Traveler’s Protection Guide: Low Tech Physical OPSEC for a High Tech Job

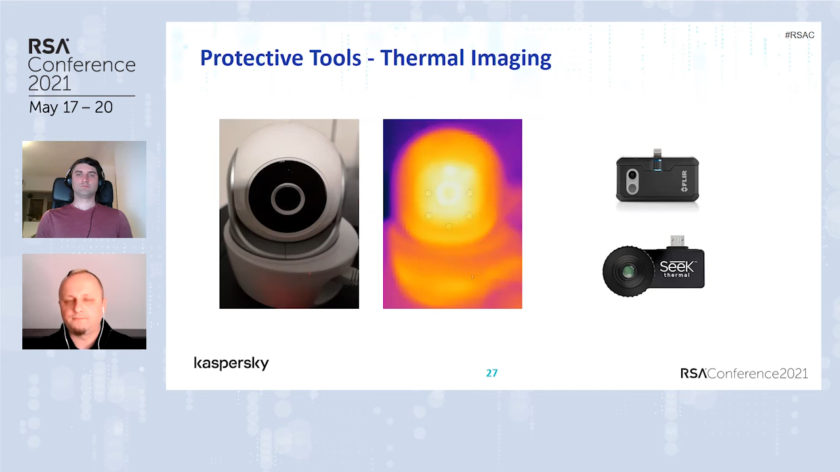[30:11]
and you can use these kind of thermal imaging devices in order to spot if there are any hidden electronic devices in your hotel room. That's quite interesting and efficient. Good thing to try out at least. When you found some bug in this direction, what to do?